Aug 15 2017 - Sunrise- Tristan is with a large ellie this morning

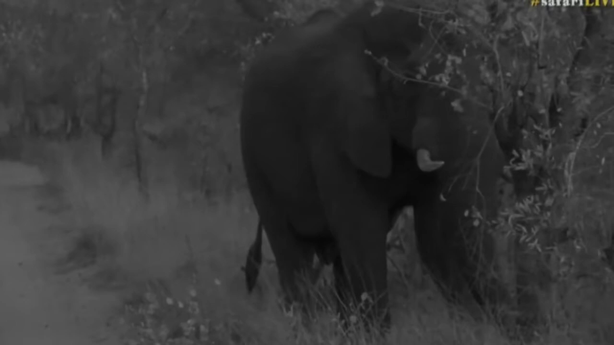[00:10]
we don't want to shine bright lights on our elephants so that's why we've gone into infrared but he's dismantled the trees left a few branches lying on the road there and you'll find that he actually hasn't eaten too much of the leaves themselves and that's because he's not really after the leaves of that particular plant if it is the plant i think he's feeding on it's probably one of the bush willows and at
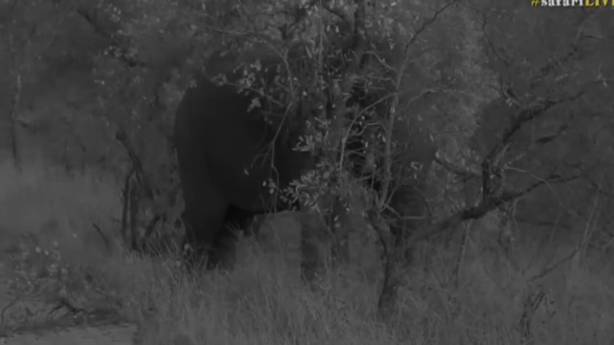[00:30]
this time of the year they don't really eat the leaves of the bush willows the bush willow leaves are starting to dry out and become yellow and brown and not very pleasant to eat at all but there
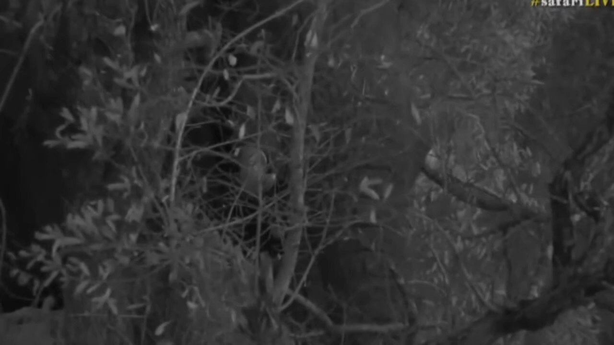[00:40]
is the cambium layer and the cambium layer is packed with nutrients it's what the transport system from the roots up into the leaves and it means that it's a great place for an elephant to look for food
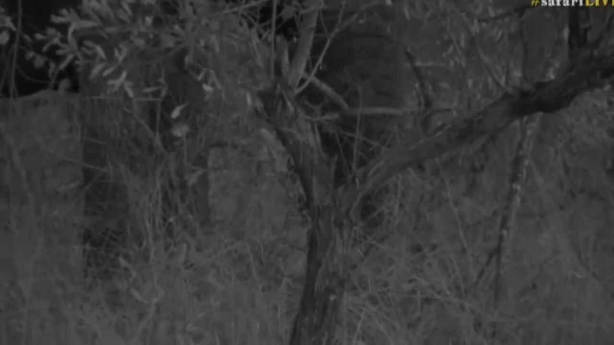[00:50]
so they will break branches and they'll feed off them and then just drop them leaves and all once they've gotten that cambium layer off from there then they mix up the salad and they start to go and get some grass and then varying other tree species as well but he's an absolute gentleman he's very relaxed this morning it doesn't look like he's in must from what i can see it's still so dark it's difficult to know whether he's in must or not but by the looks of it he's not really leaking too heavily from his temporal gland or from between his legs remember when they're in must they'll have a heavy leaking from their penile sheath and it will smell
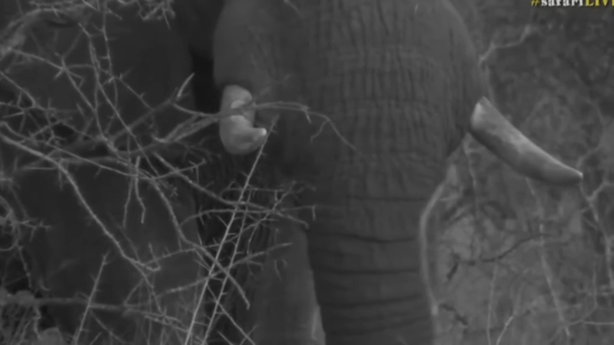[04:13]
the root system instead so the root system much like the bark layer of these trees is housing quite a bit of nutrients and so better than eating the top part of the grass that is dry and has been leached of its moisture and nutrients they go after the root system that is still holding on to the last bit that the grass has to stay alive and last the winter before the summer months come so that's why he's eating those